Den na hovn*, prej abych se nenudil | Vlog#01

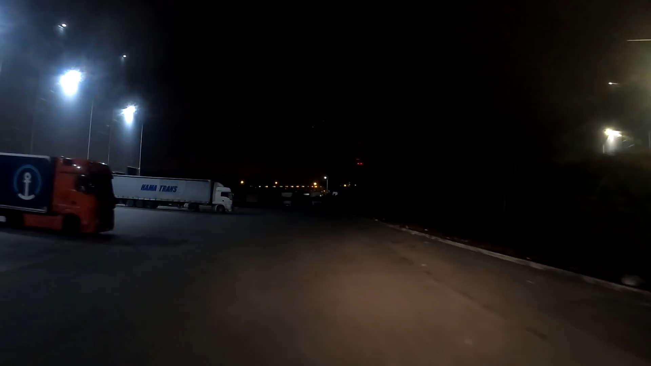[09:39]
Moje nervy. Kotvička, možná, že je rohlík tady z boku. Taky není.
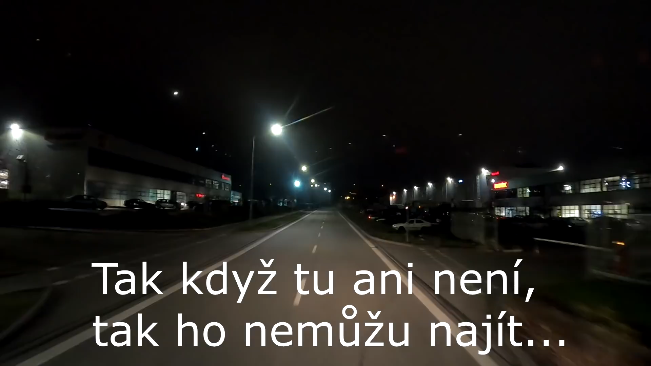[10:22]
Jedna hrozná věc na velkých průmyslových zónách. Nemůžu tu najít ten náš košík. Nebo rohlík. Nemůžu tu najít rohlík CZ. Prostě on tu v té zóně není.
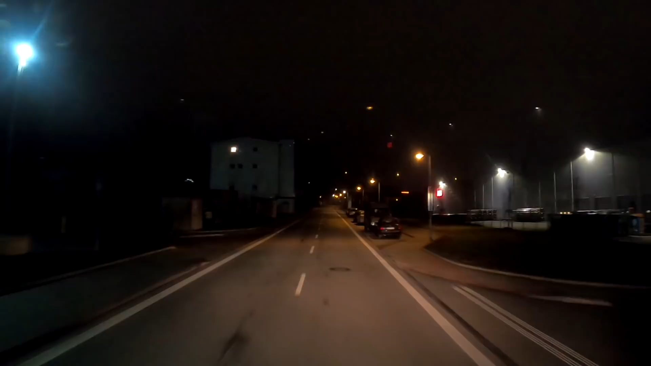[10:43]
Už tu jezdím 10 minut. Všude mě odkazují z haly na halu. Teďka máme na nějakou Zetor halu Z3, kde dělají nějaké Zetory.
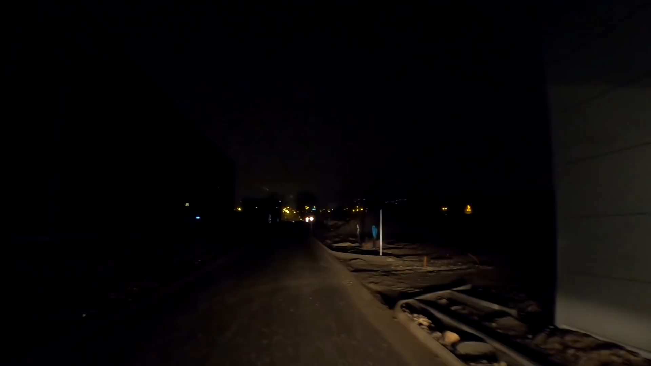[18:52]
To tu je jakýsi zakaz, ale ten prý mám ignorovat. No každému, kdo sleduje tohle video, tak vám musím říct, že ze začátku jsem si myslel, že to bude nějaká normální jízda, prostě žum žum, nějaká formulovka.